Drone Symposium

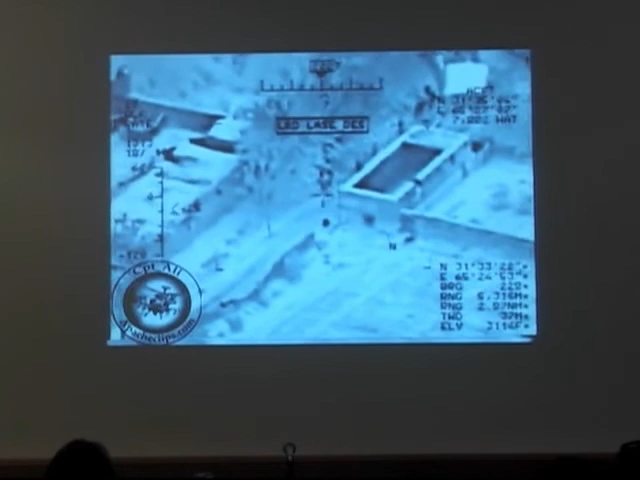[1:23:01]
And just as the viewfinder locates and focuses on a target, a missile plunges into an area next to a building, and a dog can be seen running away from the blast. These aerial assault videos make intelligible what Judith Butler calls in her book, Frames of War, the differential distribution of precariousness.
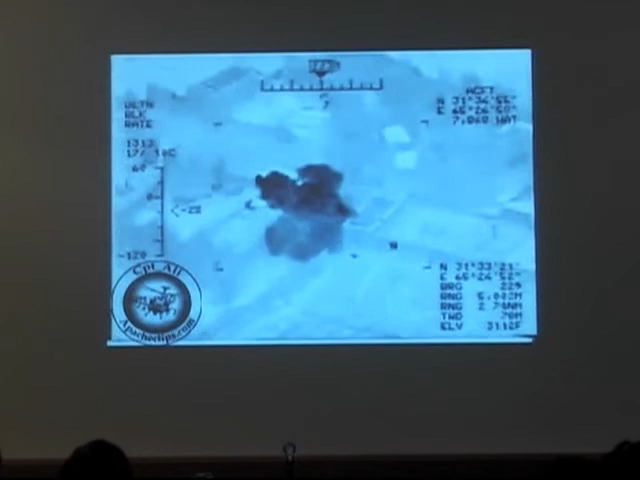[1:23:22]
As Butler suggests, quote, "War is precisely an effort to minimize precariousness for some and to maximize it for others." Here, precariousness is registered along an